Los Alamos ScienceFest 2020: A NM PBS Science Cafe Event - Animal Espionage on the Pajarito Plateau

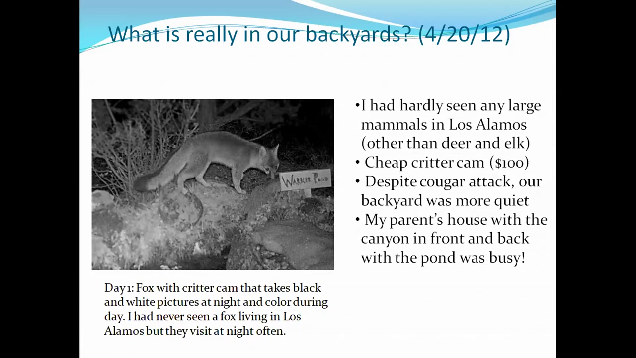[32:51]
they don't have pets and they've really not, my mom takes her feeders in at night and everything. And so the wildlife's really caused zero problem on my parents. And, you know, what was crazy, you know, we put these critter cams in and then just one month later, you know,
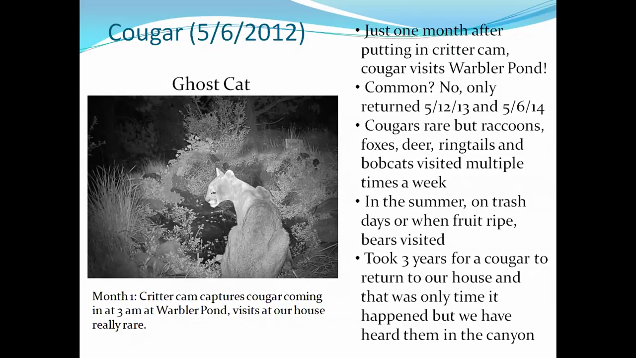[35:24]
So they're around, they're just not, they're not coming up. And some experts in, you know, have told me that there's about 12 cougars or something in the Los Alamos area in general. You know, so I think what you would say is since we really like photos, I mean,
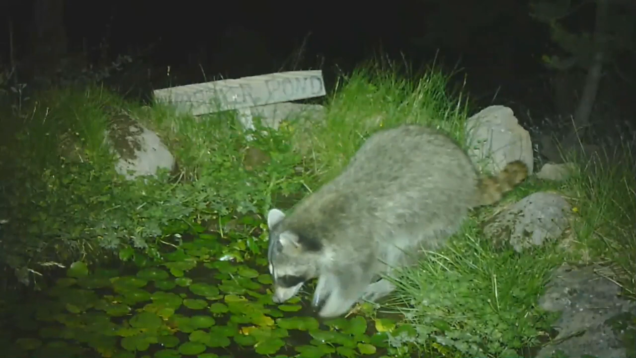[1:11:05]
Raccoons are big on their washing their hands. And so you can see he comes in and it's just crazy.
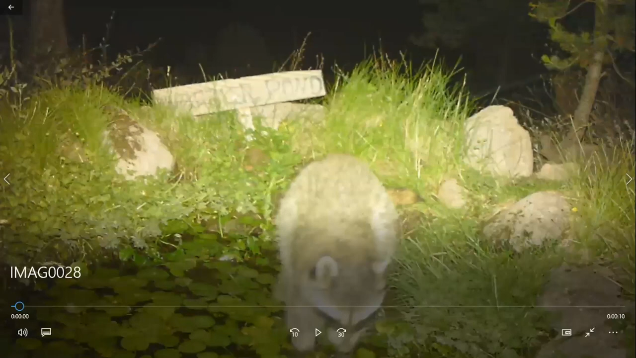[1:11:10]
They're always screwing around in the water and they seem to always be continuously washing their hands. They must be doing something else besides wash their hands. But I always thought this was funny. And now we kind of understand what must have happened to some of our water lilies that we used to have in here, because turns out raccoons like eating the roots of water lilies.